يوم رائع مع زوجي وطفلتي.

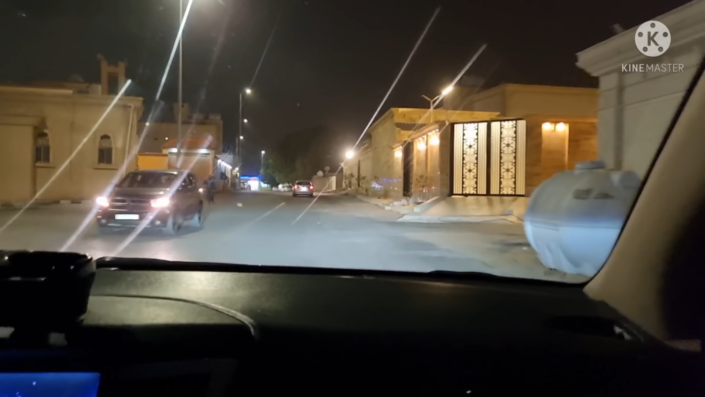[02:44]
سارة أو خزانة ملابسها زي ما قلت لكم، علشان خلاص خزانة ملابسها تستشهد. بوريكم خزانة ملابسها القديمة بس أوصل إن شاء الله البيت، وكمان بتروحون معاي علشان بنختار الخزانة الجديدة. حابة أقول لكم حاجة قبل ما نبدأ الفيديو، تشوفون بيتي وين؟ اللي يقولون يا أم سارة أنت ليش تمشين بالظلمة وبشوارع مظلمة وبشوارع ما أدري شو؟
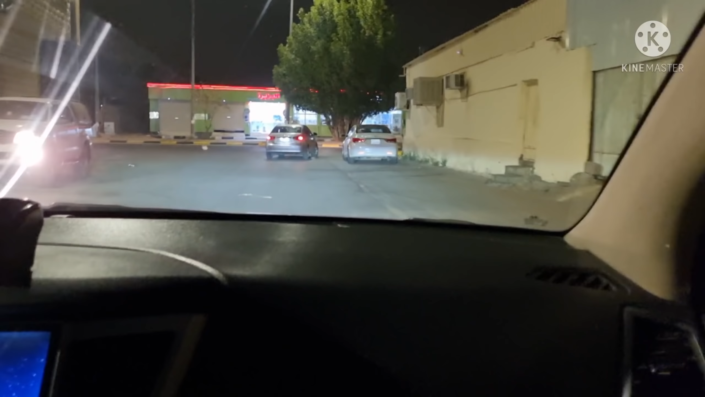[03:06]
شوفوا تونا طلعنا للشارع الرئيسي، شايفين؟ طول الوقت وحنا نمشي بالظلام الدامس، عشان يا بنات هذا موقع بيتي هنا.
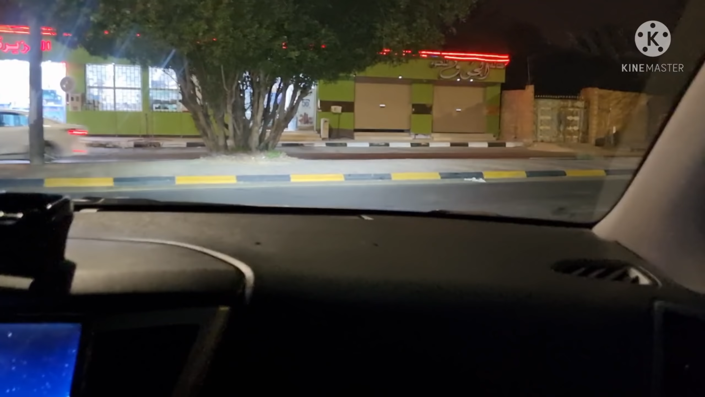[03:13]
انا ما اروح للظلام والاماكن هذه، لا، انا موقع بيتي اصلا بمكان مظلم، ما في اناره، والعمران اللي فيه جديد، علشان كذا الحي هادي ومنعزل شوي، بس والله لا اكثر ولا اقل. يلا الحين مع بعض كذا خلونا نبدا الفيديو، ويلا كذا ننطلق على بركه الله ونشوف